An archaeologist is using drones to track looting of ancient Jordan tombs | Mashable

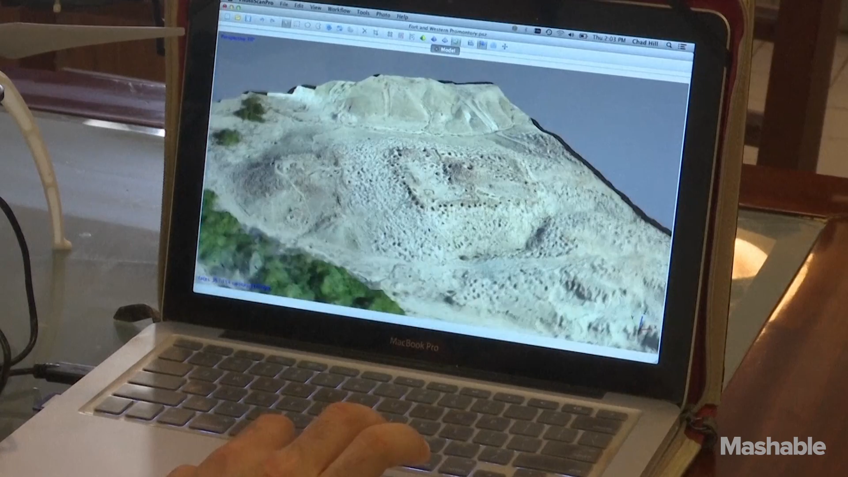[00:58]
and because we have such high resolution 3D models we can really see change through time not just of a huge pit's been dug but different stones have moved.